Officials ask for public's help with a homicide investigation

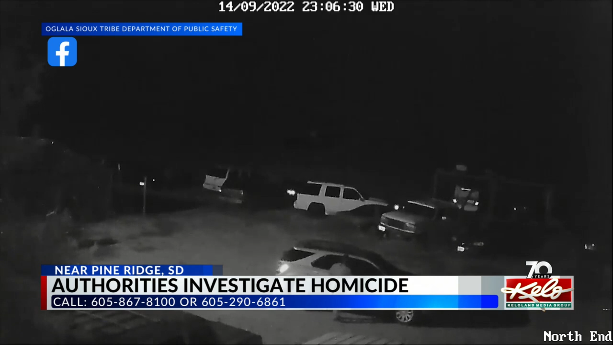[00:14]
In it, you can see a person getting into a vehicle. Authorities say the person or owner of the vehicle may have information about the case. If you know anything, you're asked to call Oglala Sioux Tribe CID Agent Clifford or FBI Agent Ewan.